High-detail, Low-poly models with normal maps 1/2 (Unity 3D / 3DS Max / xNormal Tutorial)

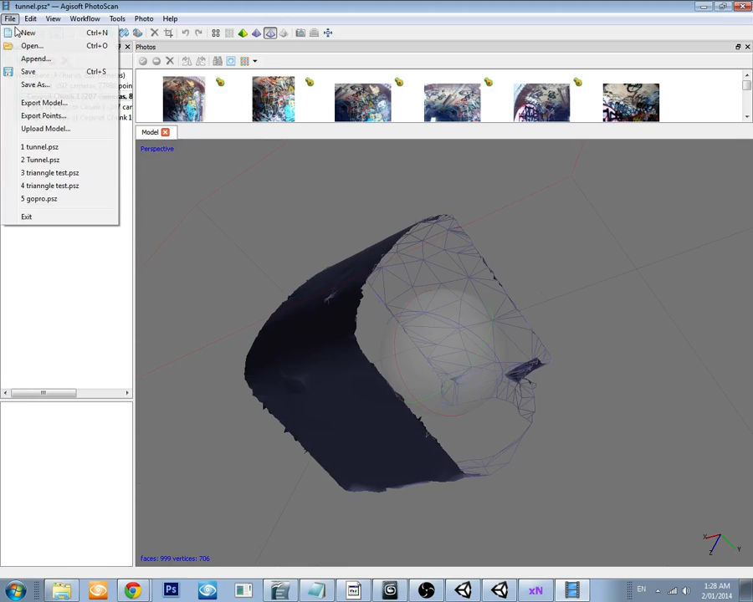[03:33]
One thing that I'll show you, just reload it to show you the high resolution, the high poly count model of this section. Is that you can see the sections of the bricks.
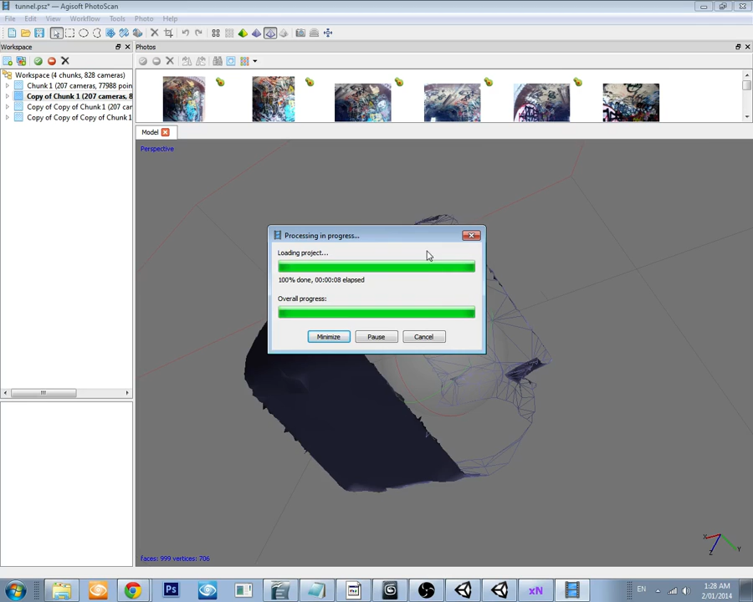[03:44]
You can see a lot of detail in it.
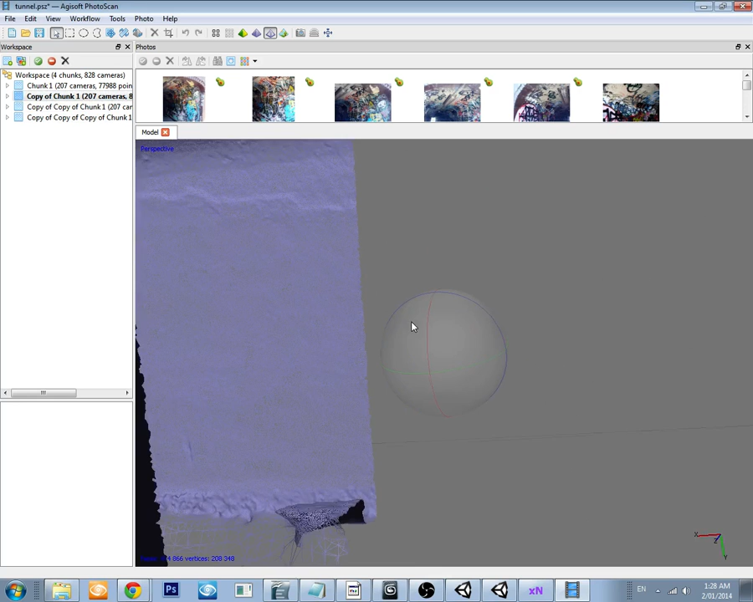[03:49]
So, we can nearly make up individual brick surface.
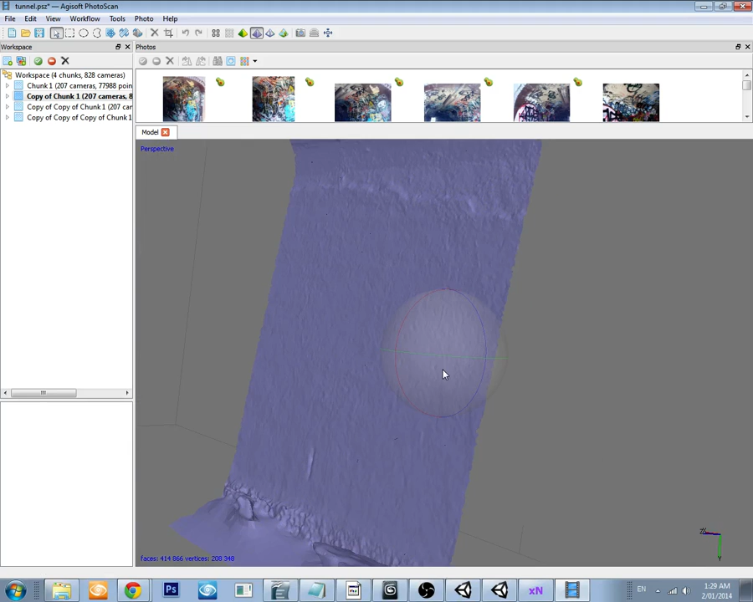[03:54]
And you can see these parts where there is damage to the bricks, there is holes, there is all sorts of stuff going on.
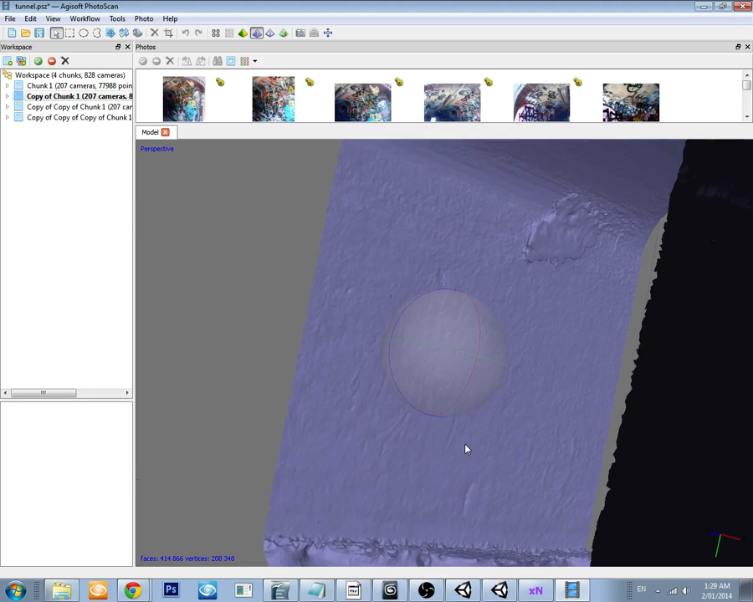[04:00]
There you can pretty much see the levels of bricks, damage to the ceiling and things like that, little holes.